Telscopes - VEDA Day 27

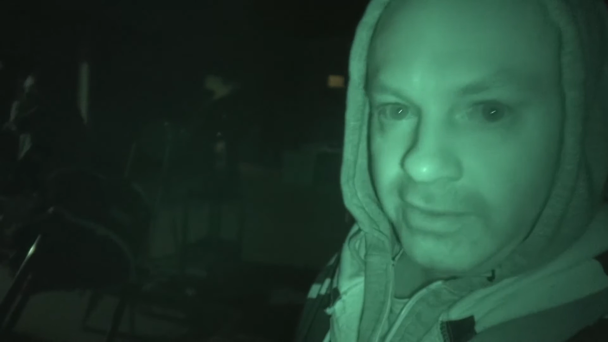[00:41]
Well, actually, it might be just thinning out a little with my telescope. Been looking at Saturn and a globular cluster. 47 Tucane. And people like it. There's a picture.
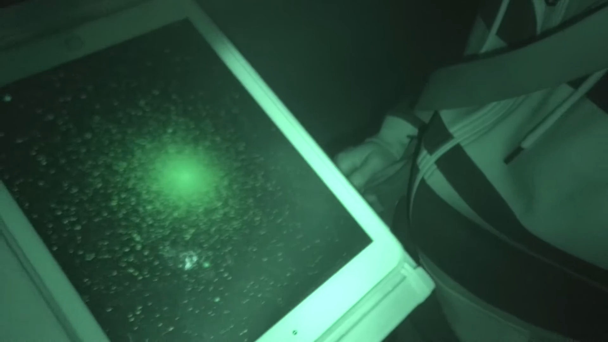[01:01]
I show them the picture on the iPad. So I don't know what it's supposed to look like. This one looks like someone spilled sugar. There is the planet Saturn.
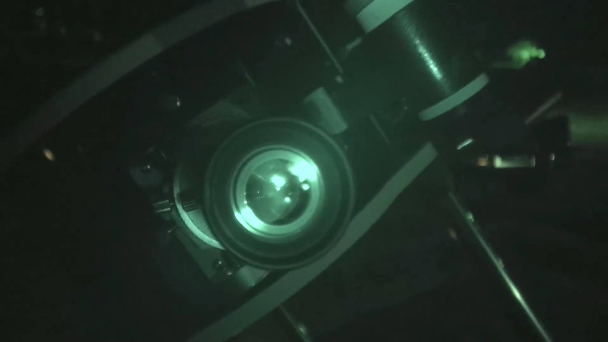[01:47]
Look inside the blob of light. And you'll see there's two stars. So that's the two stars that I'm doing here.